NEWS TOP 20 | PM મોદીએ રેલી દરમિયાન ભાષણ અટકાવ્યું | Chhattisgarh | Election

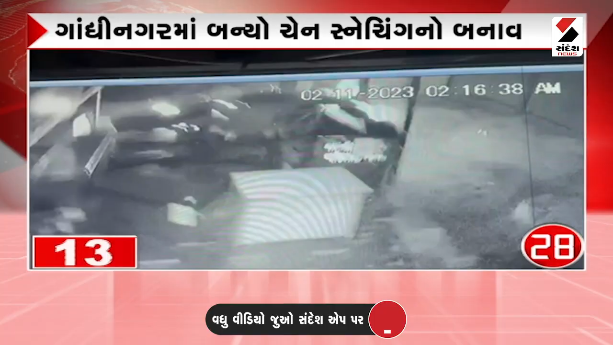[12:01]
आ घटना ना पन CCTV उटेज
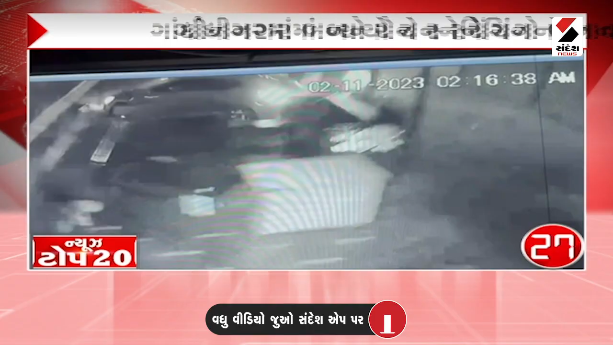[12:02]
सामे आव्या छे राजकोर्ना स्वामिनारैन चोक मा आ घटना घटी जिमा आविस्तार मा आविल एक रेस्ट्रेंट मा धड़ाका भेर मोंगी दाट वल्वो गाडी ने कार चालक के गुसाडी दिदी अने रेस्ट्रेंट ने मोटु नुकसान